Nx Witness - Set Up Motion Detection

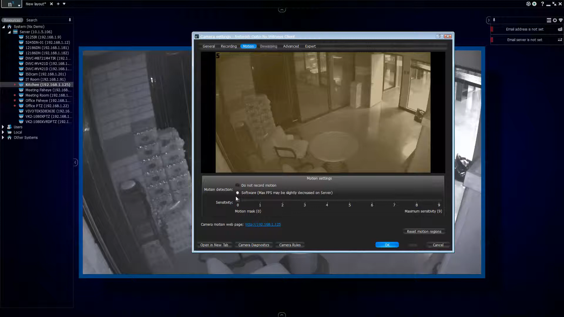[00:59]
for motion right and it's all set a sensitivity of five and motion is best applied generally to specific things you can see in this image right now i'm getting some motion going on back here outside our office window which is unrelated to the actual office environment and therefore it's not really useful and i'm just going to be recording all the time and tracking that motion information what i want to do is kind of focus on the areas of